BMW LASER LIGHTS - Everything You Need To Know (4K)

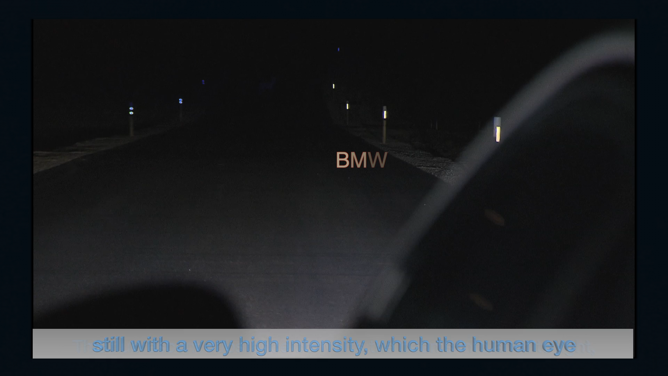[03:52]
still with a very high intensity, which the human eye finds particularly pleasant due to its close similarity to daylight. Following conversion of the laser beams, the harmless dispersed light is projected forward by the headlight unit.